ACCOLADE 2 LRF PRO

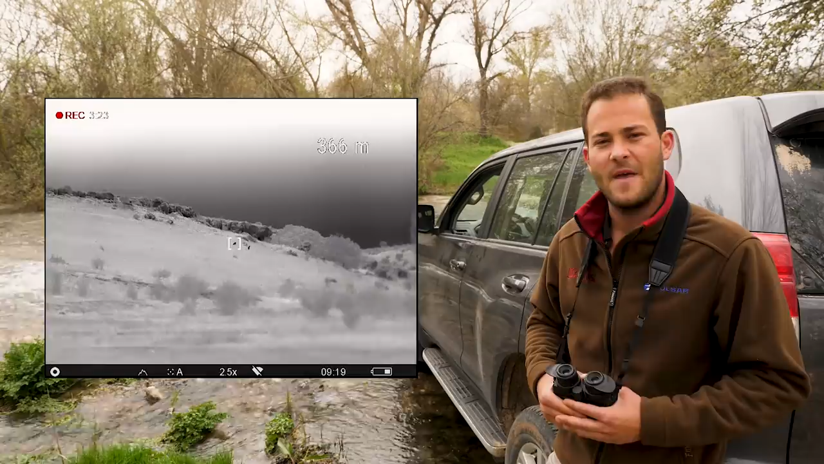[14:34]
Porque tiene compensador de ángulos. Esto nos viene muy bien para terrenos abruptos, ¿no? Muchas veces, a lo mejor hacemos un tiro que estamos seguros, que pensábamos que la distancia era la que habíamos medido exactamente,